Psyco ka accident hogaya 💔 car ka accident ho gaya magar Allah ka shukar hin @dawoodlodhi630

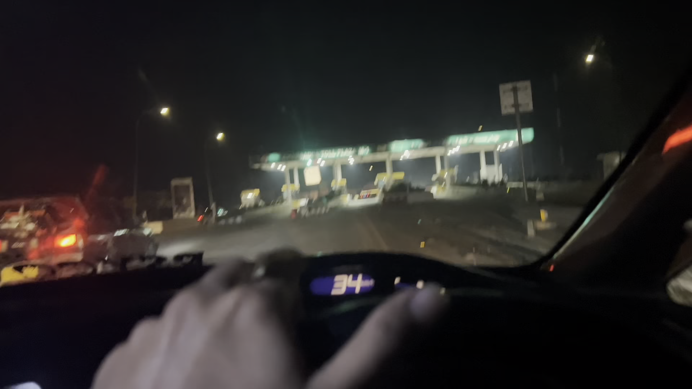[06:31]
सो फाइनली हम मोटरवे से उतर गए, ये चरसद्दा टोल प्लाजा है।